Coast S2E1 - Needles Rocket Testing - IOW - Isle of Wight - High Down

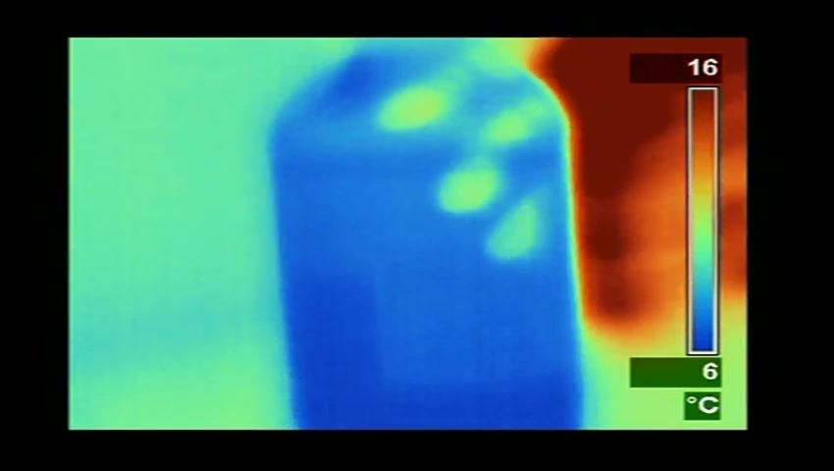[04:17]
On screen: scale top 16°C, scale bottom 6°C
Your hands look quite red, but the actual peroxide itself is glowing blue.
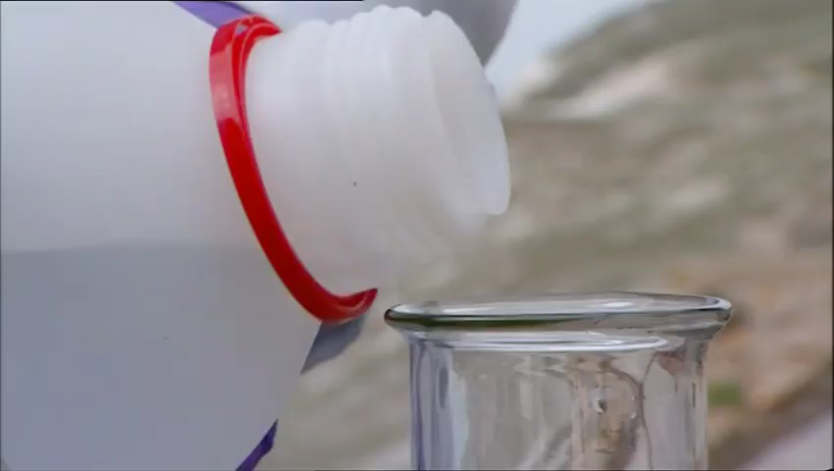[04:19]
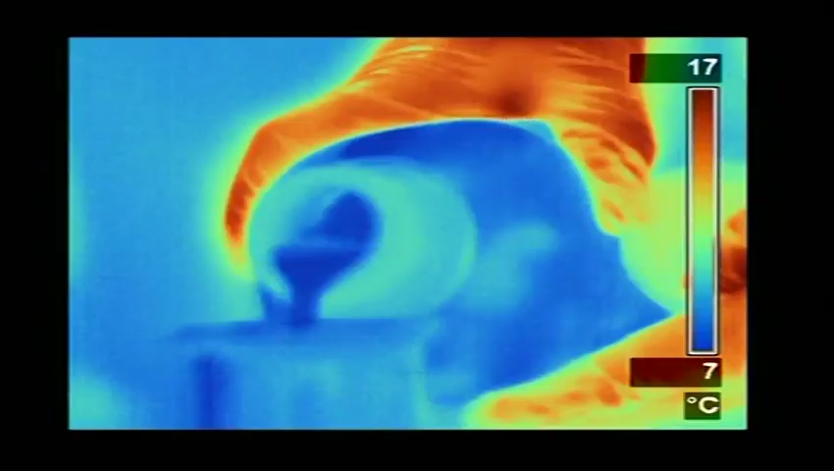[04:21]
On screen: scale top 17°C, scale bottom 7°C
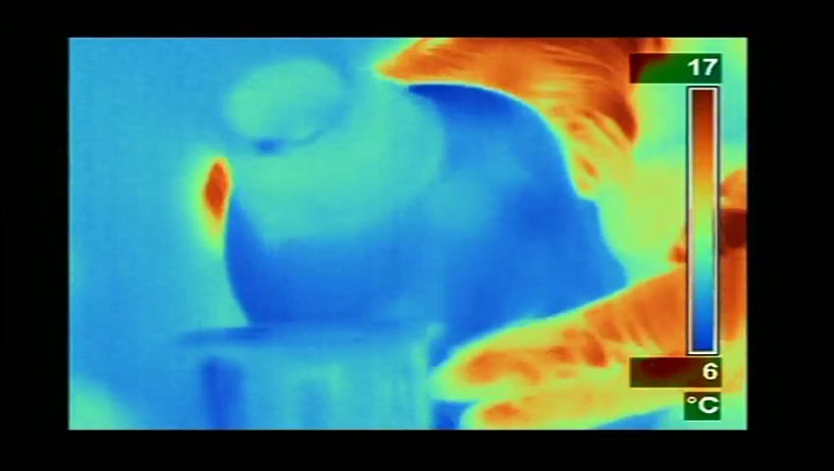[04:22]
On screen: scale top 17°C, scale bottom 6°C
Pour a bit in the flask.